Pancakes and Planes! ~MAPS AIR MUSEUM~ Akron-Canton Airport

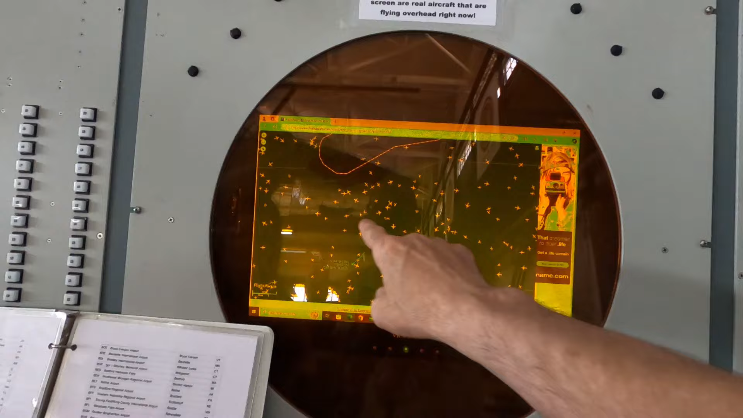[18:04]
you can see this ohio those are all the planes what's
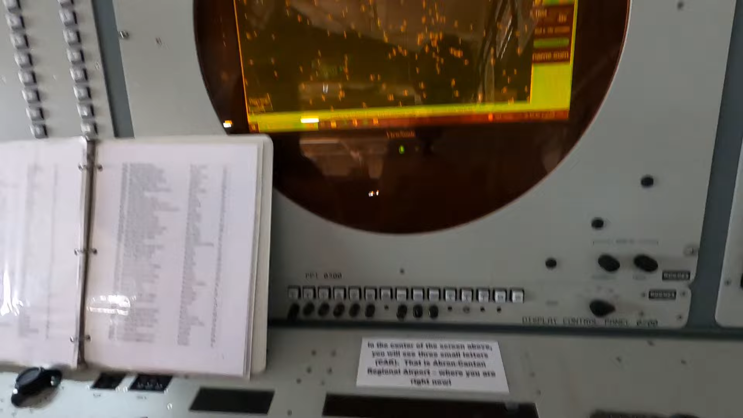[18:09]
it say again any aircraft in green or those flights departing